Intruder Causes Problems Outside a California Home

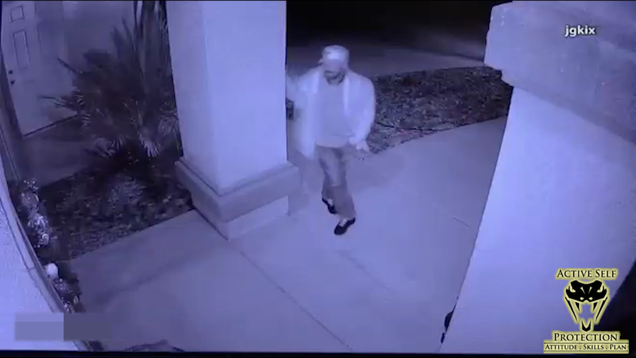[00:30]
In a real rarity here at Active Self-Protection, the homeowner involved with this defensive encounter actually is going to talk us through what happened. He did that for this website, talked through what happened here. So let's listen to what he has to say. What I want you to see at the beginning is this guy lives down the block from our homeowner. These are his security cameras. This guy lives down the block. He is a prohibited possessor, a known felon, a bad dude in the neighborhood, and at two o'clock in the morning, he's knocking on the door. He's going to leave.
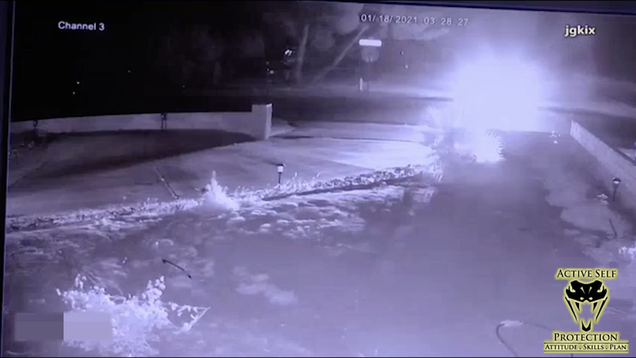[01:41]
Let's continue to listen in. So then he pulls up. He was at his house back here. It doesn't show that, but his house is back here. This is him. See, there's nobody in the truck, babe.
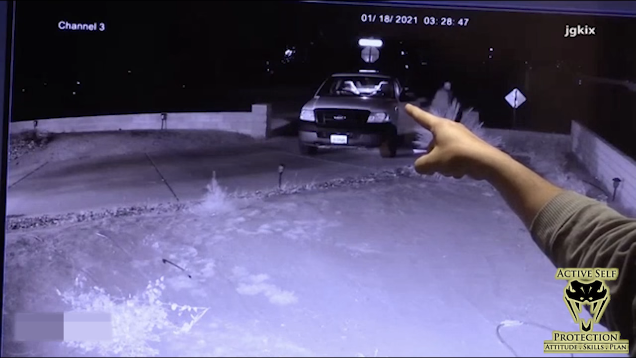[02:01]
It's only kicking. He's checking the door, trying to pry the door open. Now he's going to kick it.
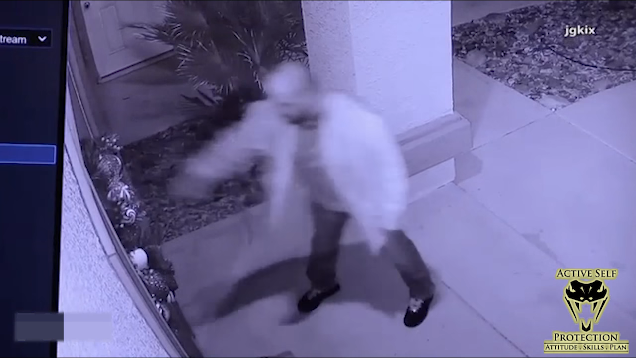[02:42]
So anyway, I wake up. I'm coming to the door. So I'm going to show you that video where I'm going. Yeah. No, no, no. I'm coming this way. Now he sees me. He sees me. He's doing that. He's telling me to open the door. Open the door. Open the door right now. Open the door. I tell him, hold on. Then he does that number. And then I retreat. That's when I retreat.
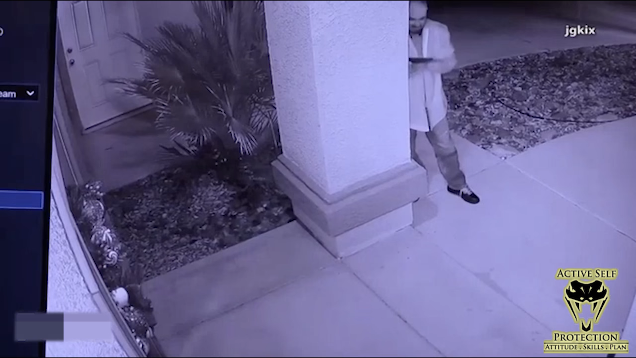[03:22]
And so then his gun is jammed. There's another fire in there somewhere. See, he peed himself already.
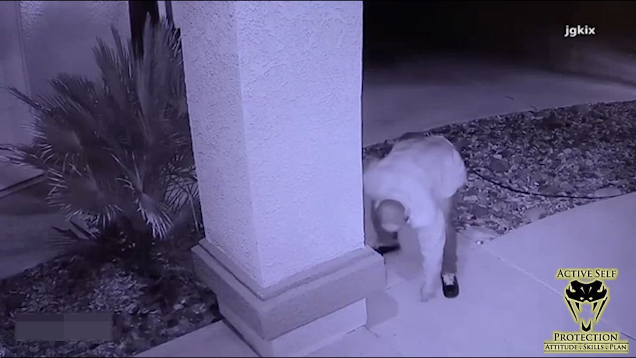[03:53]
Either he peed himself or I hid. It looks like right where he would pee. For some reason, he starts picking up his own bullets. If I would have known that. If I would have known that he was out of ammunition. Oh, there he'd come. He had a bullet. He fires back.
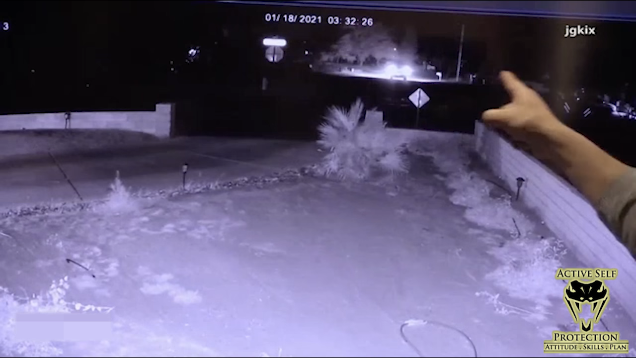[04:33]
He shoots at this guy's house. At Chris's house. Chris's lights come on. He ends up driving away. That way. All the end is right here. It actually took a couple days for cops to chase this guy down and they did and he is facing like five or six felony charges for this. Nobody in the home was injured and that's where it ends.